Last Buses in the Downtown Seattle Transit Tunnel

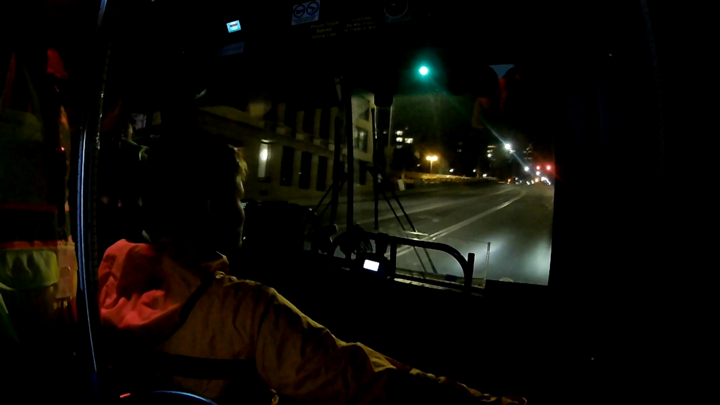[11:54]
These lights are in our favor tonight for the most part. We're not there yet. Well, give them all, she dropped! At least we're not down there. We're going to make another right turn here at Pine Street. Woo! This is where I wish that my camera was